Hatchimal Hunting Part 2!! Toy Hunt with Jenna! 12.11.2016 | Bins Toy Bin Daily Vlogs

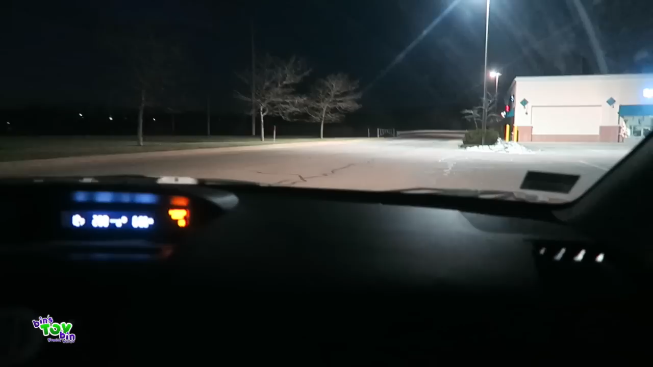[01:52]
And it looks like there are cars in that parking lot. After we turn this corner.
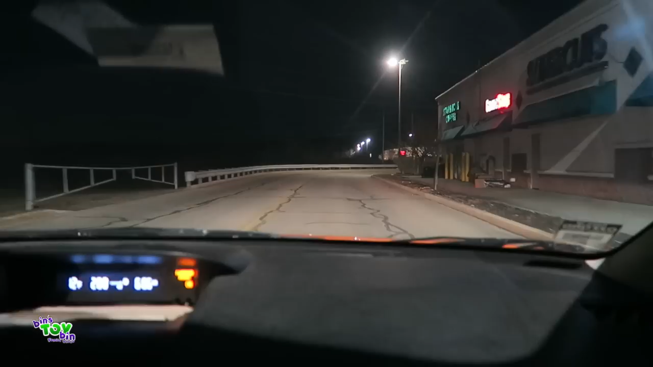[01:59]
Let's see how many people are braving the cold for a Hatchimal.
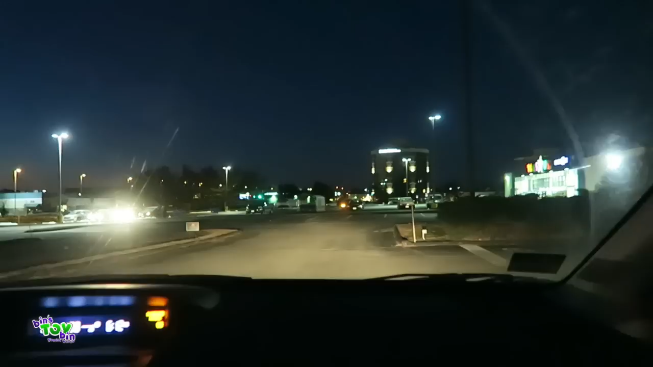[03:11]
Yeah, there are a few people. A lot of cars running. We'll do a quick swing by. Oh look, we can see inside the old store next door.